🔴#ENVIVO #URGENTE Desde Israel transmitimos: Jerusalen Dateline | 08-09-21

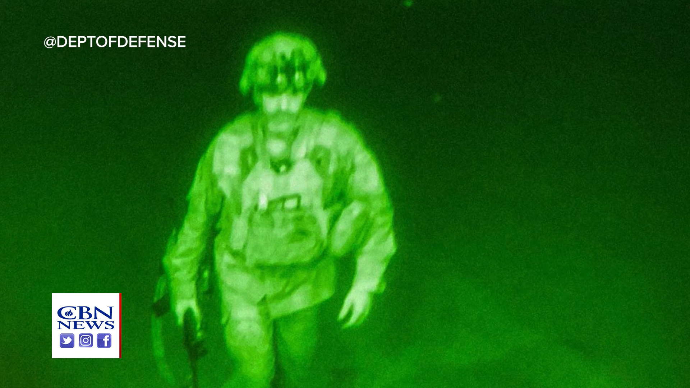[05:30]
fue el último soldado estadounidense en abandonar suelo afgano poco antes de la medianoche del lunes en Kabul.